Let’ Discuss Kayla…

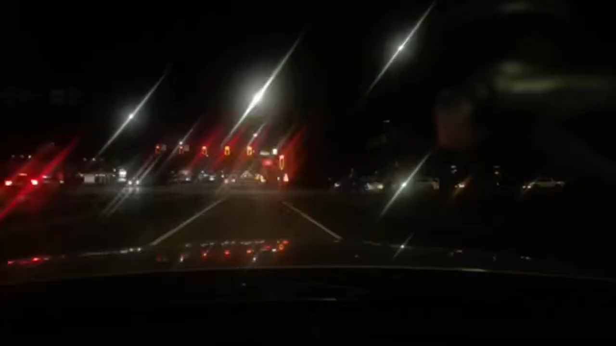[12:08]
And she runs the red lights. Okay.
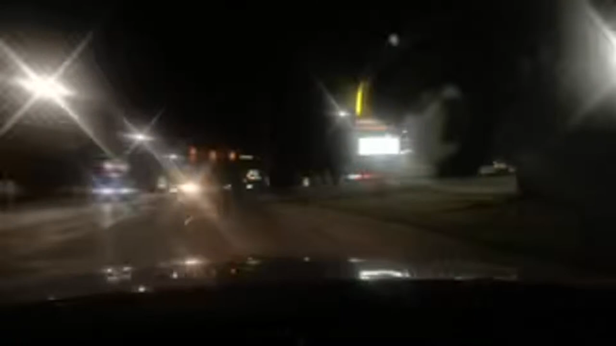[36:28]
Look at this shit. There ain't nothing here.